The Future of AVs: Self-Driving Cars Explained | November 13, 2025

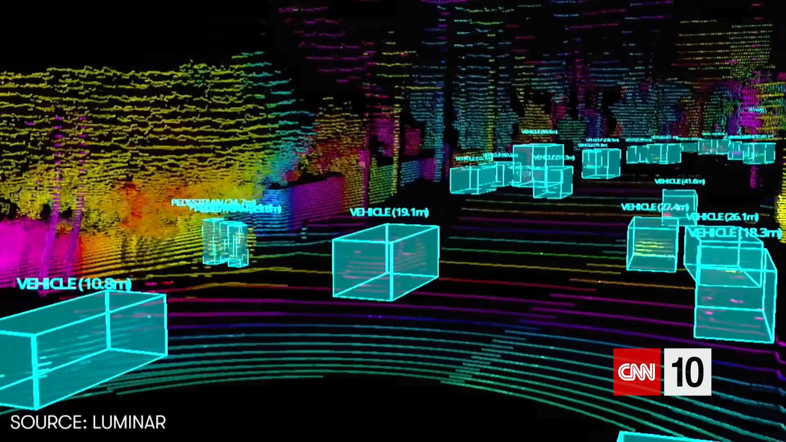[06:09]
pew, pew, every second in every direction. They bounce off surrounding objects to create a detailed 3D picture of the surroundings.
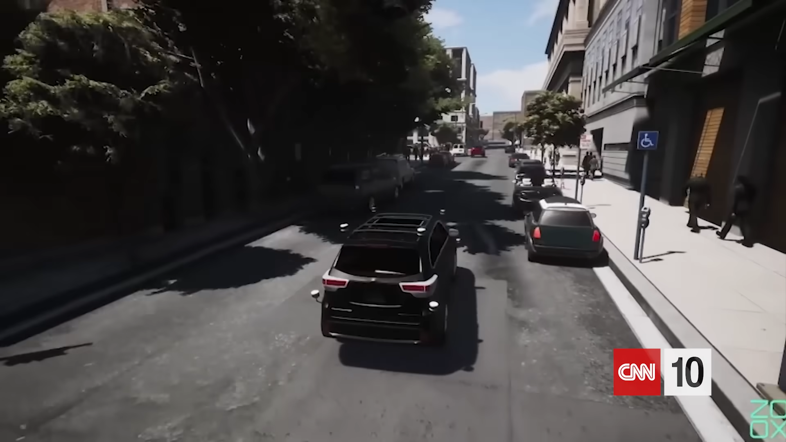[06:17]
That includes everything from buildings to other cars, people, and animals. It's similar in a way to echolocation, the system used by bats, whales, and dolphins to navigate and to hunt prey.
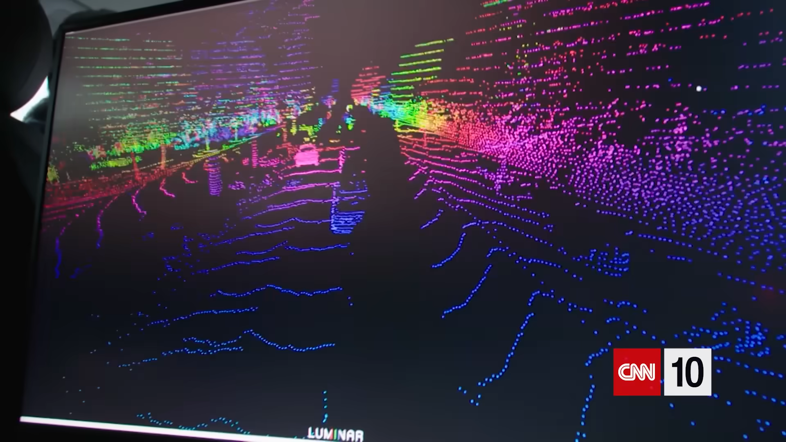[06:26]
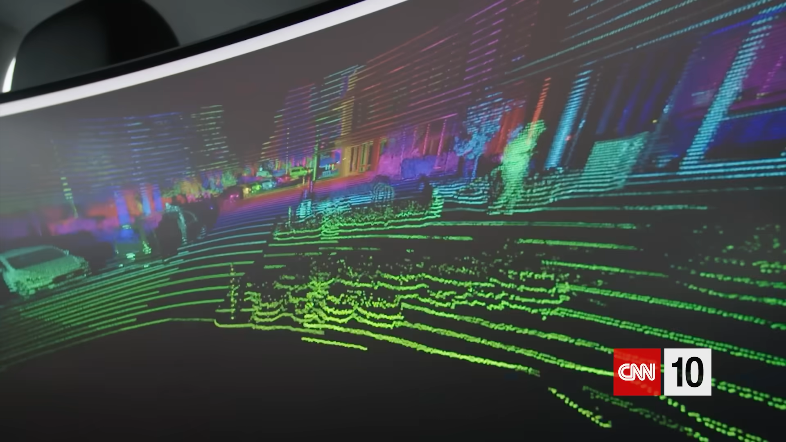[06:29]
But this system swaps the sound waves for light.